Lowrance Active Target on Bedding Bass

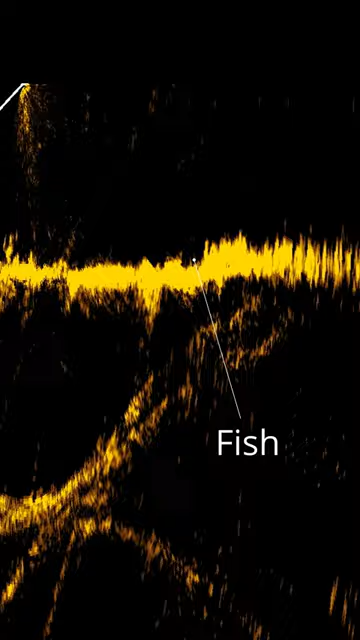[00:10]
the fish if i can throw my nedrig in there while
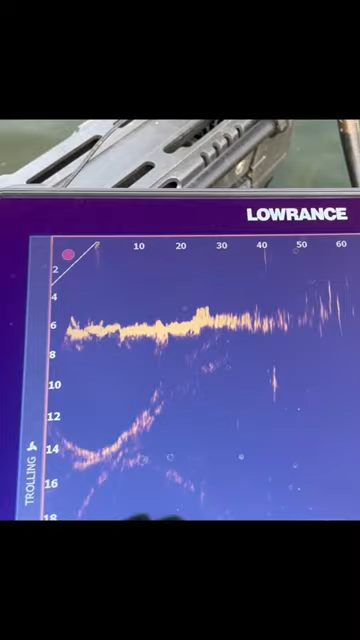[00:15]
holding my rod at the same time oh
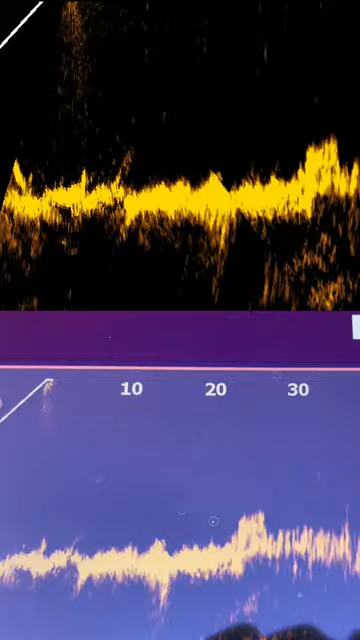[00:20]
there you can see my nedrig go down oh look there fish went for it he's got
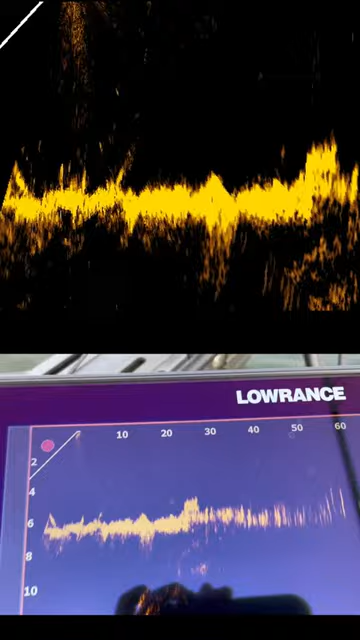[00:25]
it i got him i got him it's a good one all
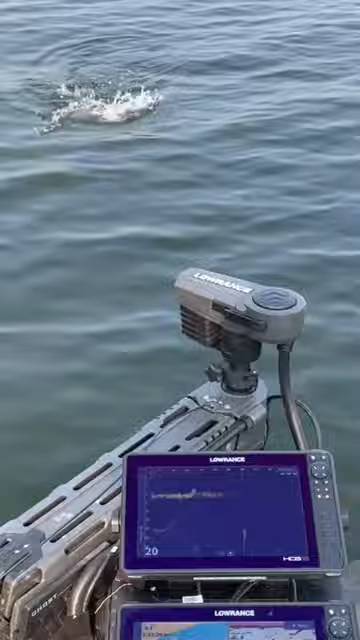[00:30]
right i gotta put this down somewhere that was pretty cool i don't know if you still see me or not but that was cool